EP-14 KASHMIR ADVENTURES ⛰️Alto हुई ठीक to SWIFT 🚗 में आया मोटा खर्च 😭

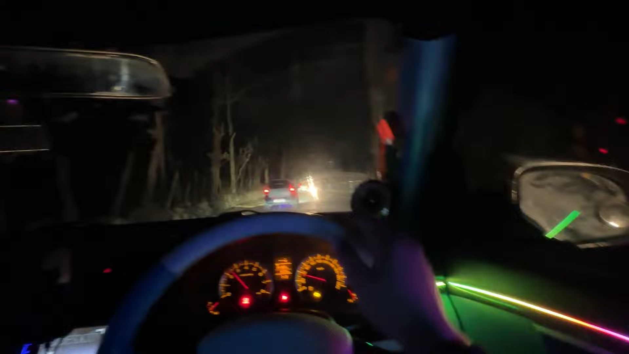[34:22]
अब सीधा पहुंचरे गुलमर्ग वहां पर पहुंचने से पहले कि जो भी नियरस लोकेशन
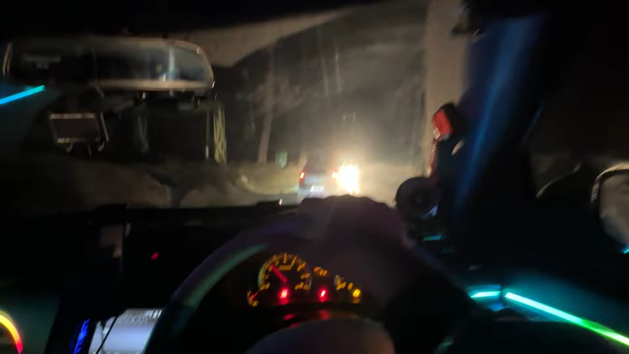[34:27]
होगी और यहां पर लेंगे स्टॉप मेरी गाडी के यह मेंटर्स को इग्नोर मार चकते हैं सब गलत लाइट है जल रही
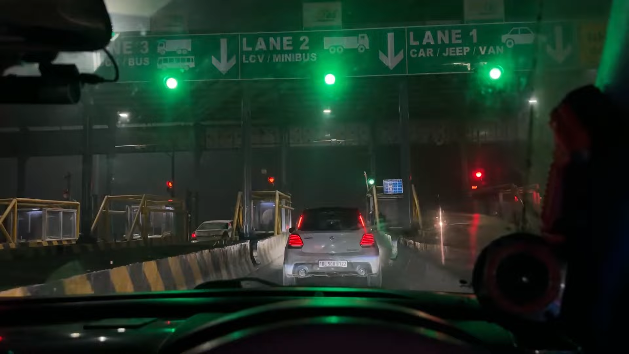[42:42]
अब तो यह आगया वाई अपना टोल देखते हैं वाई कितनी सेकेंड लगते हैं